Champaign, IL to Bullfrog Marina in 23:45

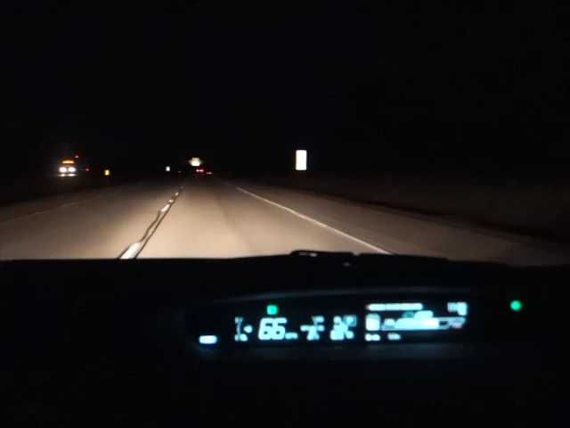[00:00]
It is April 1st, 2019, 11 p.m. on the car clock. I'm in my Prius, headed south on 57. My destination is Bullfrog Marina in Utah, on Lake Powell.
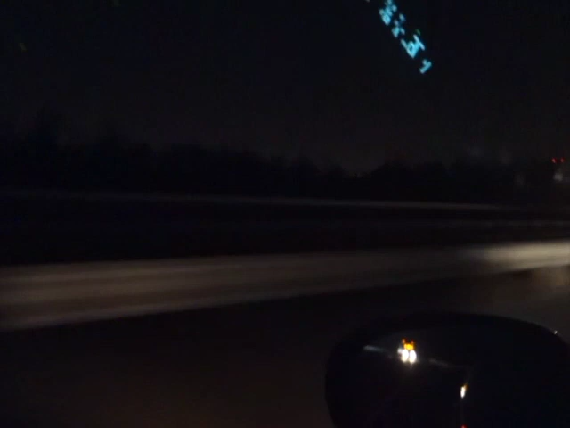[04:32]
And over there in the dark is the
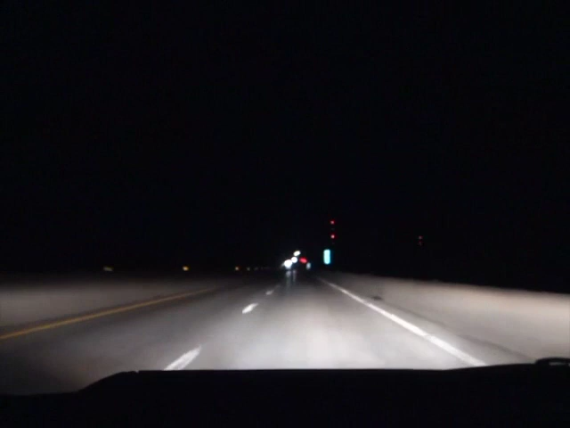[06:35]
Time is 3:24 a.m. I'm about 40% of the way through my first bag of pistachios. Am I tired? A little bit. Well, back to driving. It is now 4:38 a.m. and the sun appears to be rising in the west. Obviously that's not what's happening though.
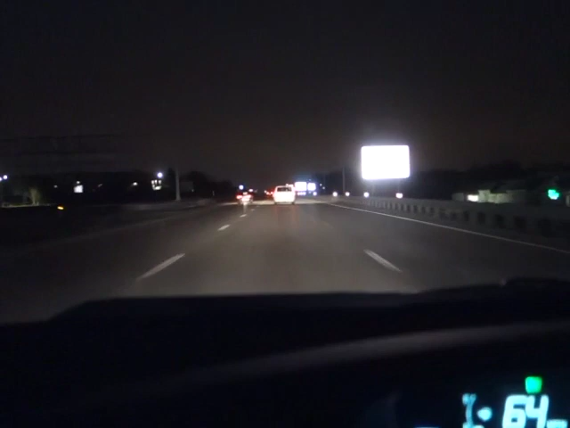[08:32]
I sure could go for a Walmart right now. I think Walmart has headlight bulbs. The right bulb is a bitch to replace. It's really hard to reach. This is not ideal. Man, this is gonna cost me. This is gonna cost me. And now I'm pissing off other drivers with my brights. I don't care for this situation.
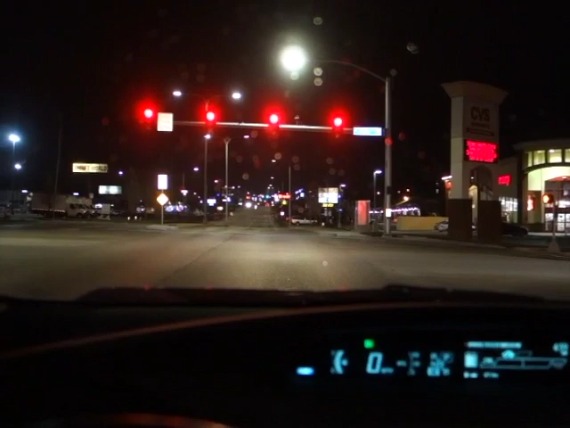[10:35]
possibly in my best interest. Awesome. This isn't a real Walmart.
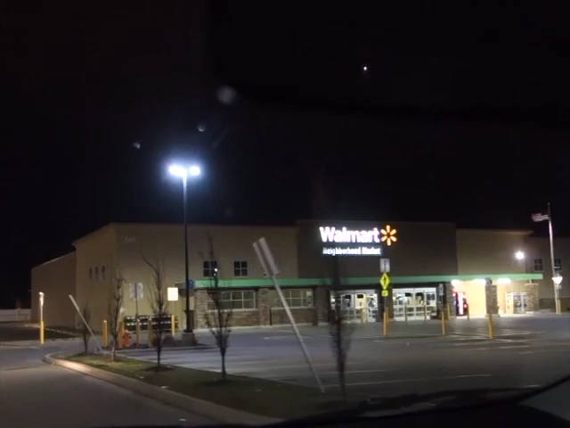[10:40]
It's a Walmart neighborhood market. And it's not open 24 hours. And I doubt they have headlights anyhow.
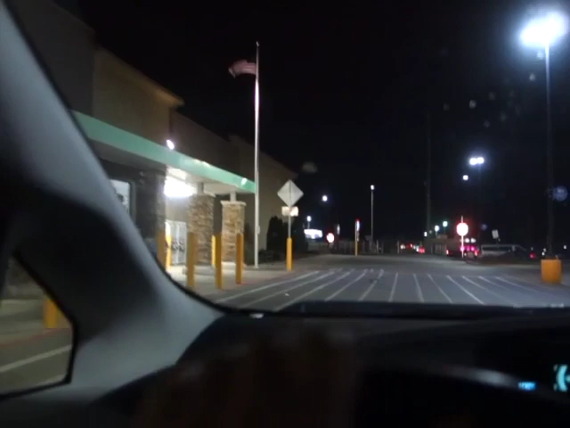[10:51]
Neighborhood market. WTF. Alright,
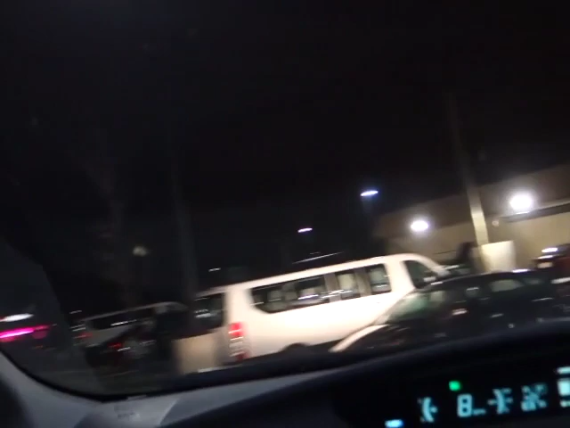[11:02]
so I guess I'm going to have to risk running with brights on the interstate.
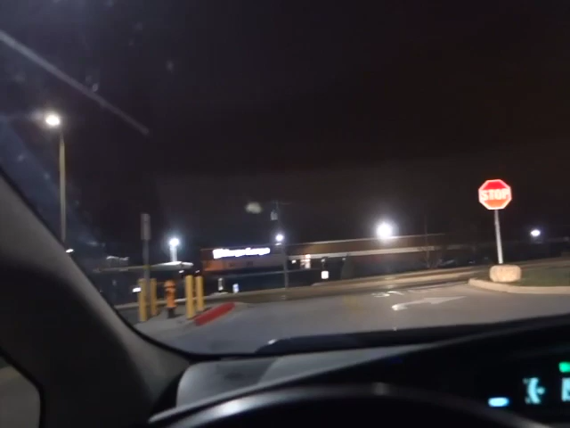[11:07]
Drat, right turn only out of that driveway.
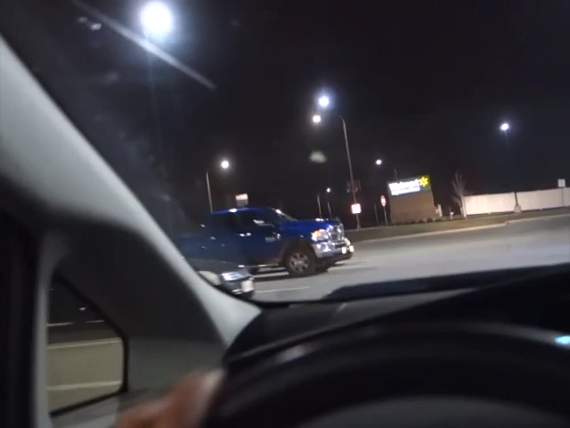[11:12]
Can't figure out why all these cars are lined up here.
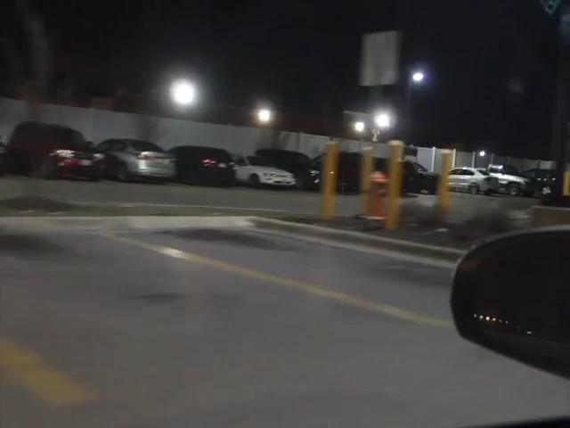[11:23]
There seem to be people sitting in these cars here.
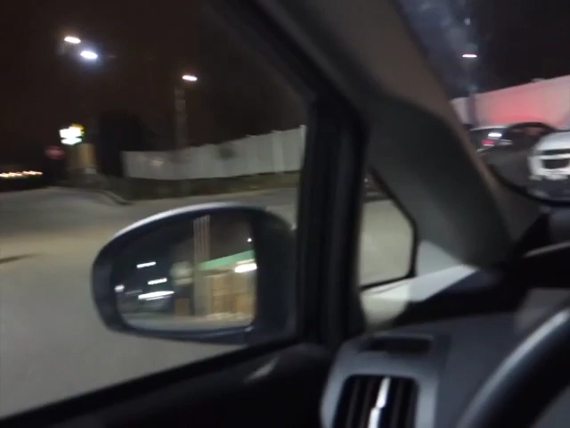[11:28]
Oh, not all of them. That's weird. So,
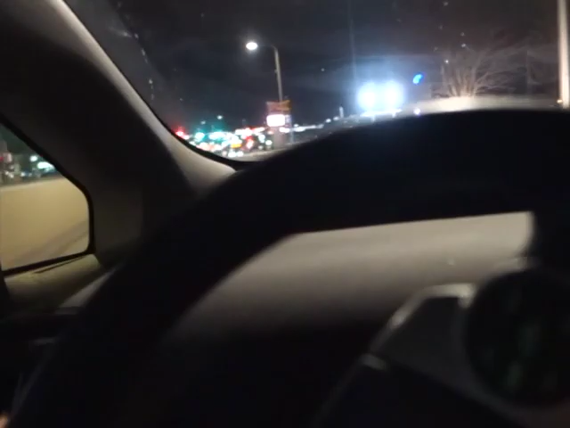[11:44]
wish I didn't have to drive with my brights on, blinding everybody.
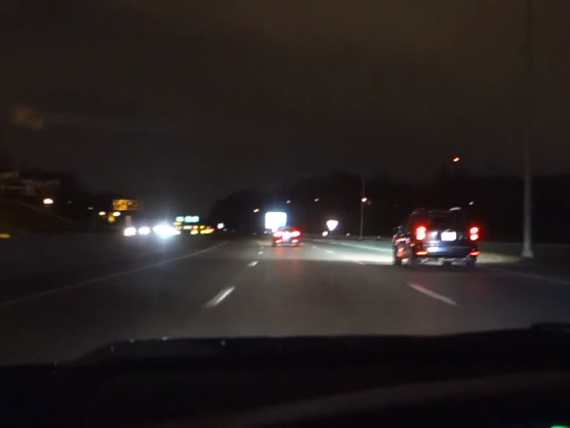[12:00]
Five oh nine AM. Here is the Kansas City skyline. About a mile from, no, more like 3 miles, 2 or 3 miles from the Welcome to Kansas sign.
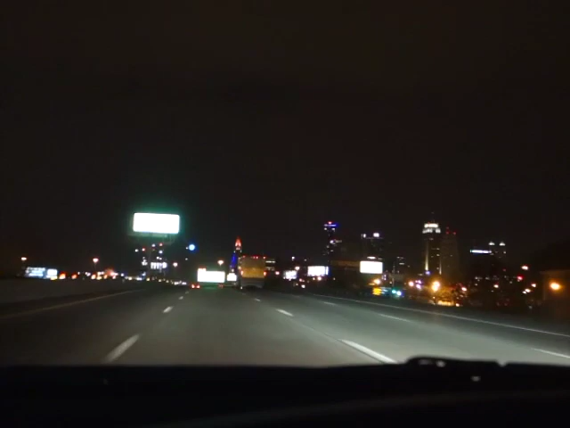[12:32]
Nobody's retaliated yet for the bright lights. I don't know how long my luck's gonna hold out though. Whoops.
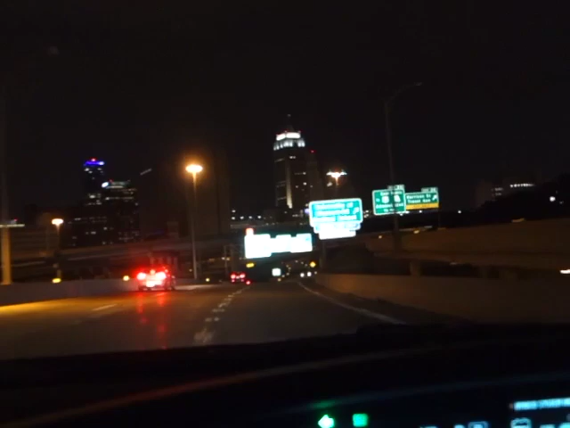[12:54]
Accidentally went in. Alt 70, what happened here? Missouri Welcome Center. They welcome you when you're leaving. Just kidding. Of course, it's for the people going the other way.